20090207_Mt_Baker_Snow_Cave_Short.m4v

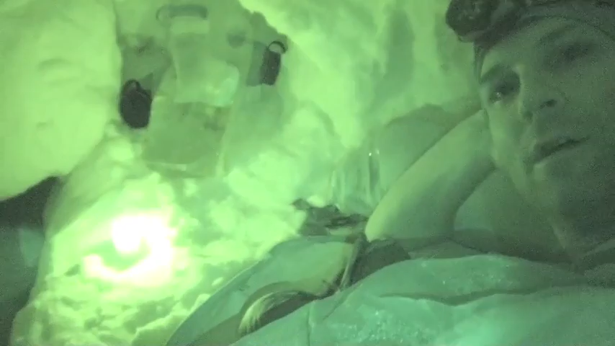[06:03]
Thought it would be worth showing you all what looks like candle light. Pretty cool. John's out boiling water.
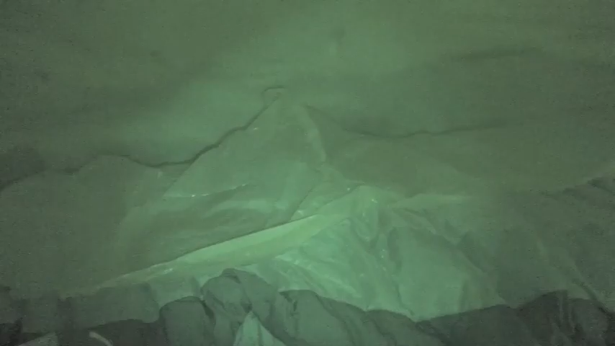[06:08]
I'm in my bivy sack and it's pretty cool.
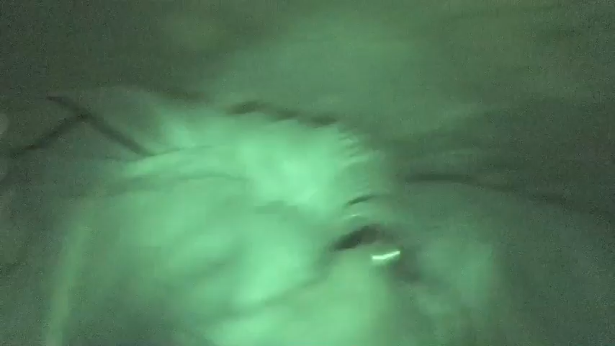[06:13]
Should be nice and toasty in here. I'm going to burn alive probably.
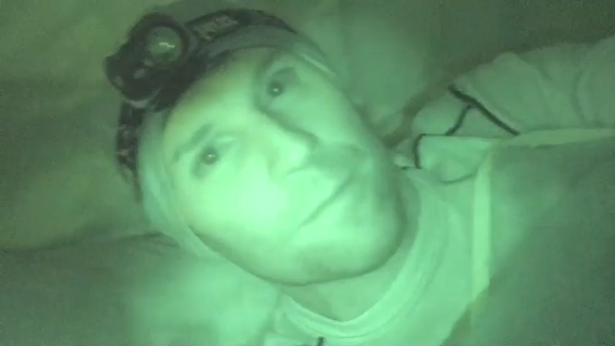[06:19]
But that's better than freezing. Sleep up. Morning. Good morning, John.
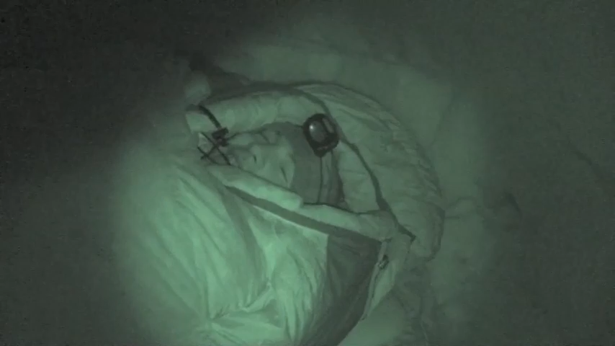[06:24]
How was your first night in the snow cave? Much better than anticipated. Yeah.
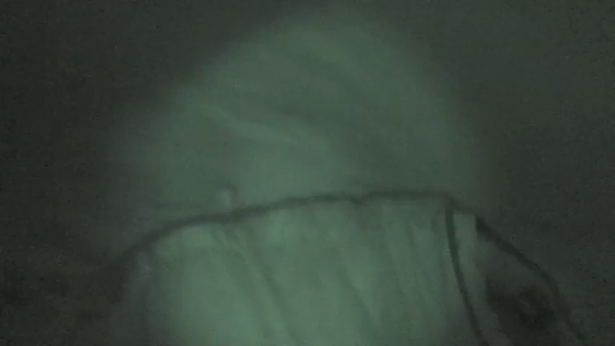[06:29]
It was nice actually. I slept, it's now about a quarter to seven.